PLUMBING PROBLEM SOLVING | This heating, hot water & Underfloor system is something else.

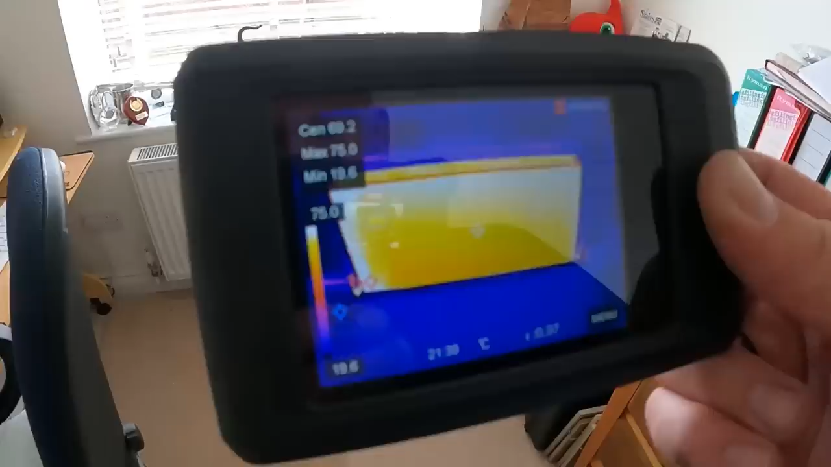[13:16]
yeah that rad's 70 degrees the tire rails are on whereas this rad
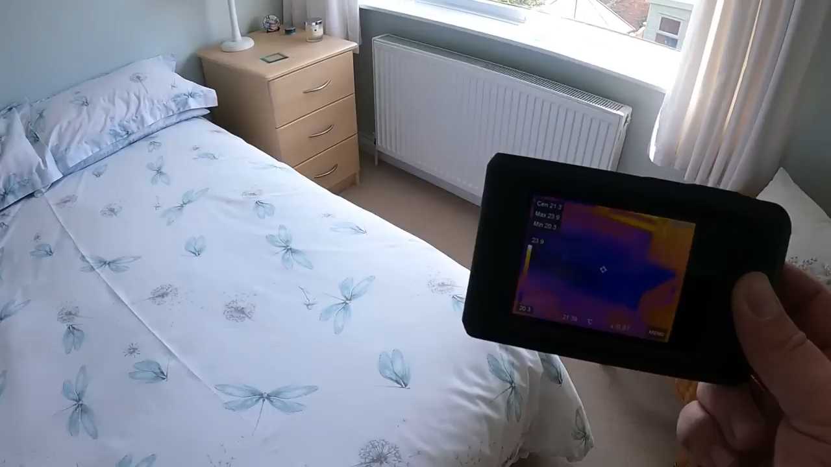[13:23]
stone cold for now we've got that shut off there so we can connect onto that tomorrow when nick the electrician's been to work out what he's going to do with this worst case scenario we know